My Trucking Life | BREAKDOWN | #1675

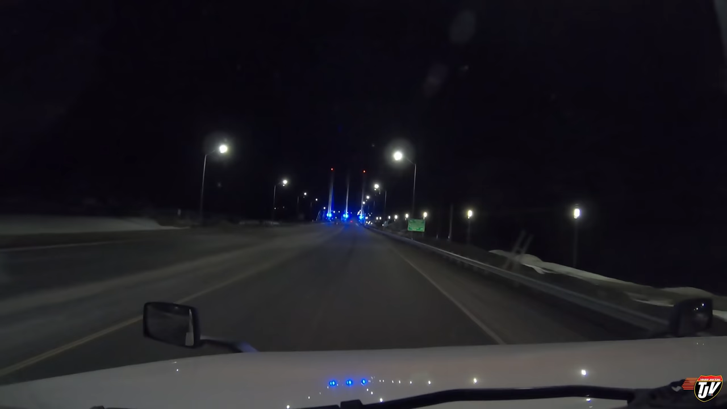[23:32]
We're at the Nipigon Bridge here now. And they added these, like, super bright blue LED lights at the bottom here. And I don't know why. Because my eyes are kind of tired right now from driving all day. And those are really bright. And the camera doesn't do it justice. But those are blinding. They hurt my eyes.
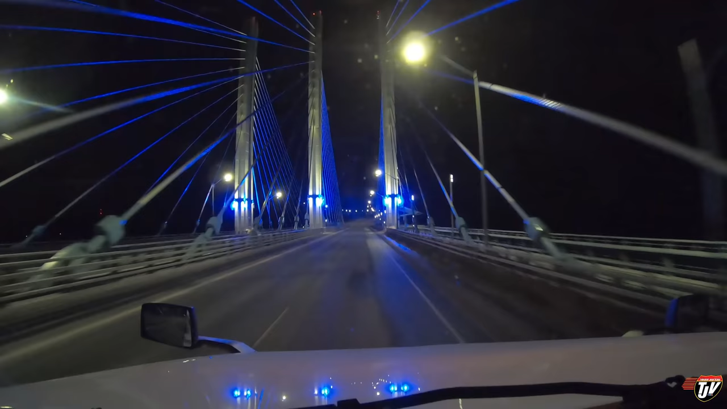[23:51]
Why do you need such bright blue lights shining at traffic like that? I just don't like this whole bridge. I mean, it looks nice, yeah. But ever since it buckled in the first winter, I haven't really trusted it. Now I don't understand why they put blinding blue lights on there like that. Like, those of you who have driven past here at night, like, if your eyes aren't tired, maybe it won't bother you. But, you know, it's sort of like the same way that emergency police lights, they hurt your eyes.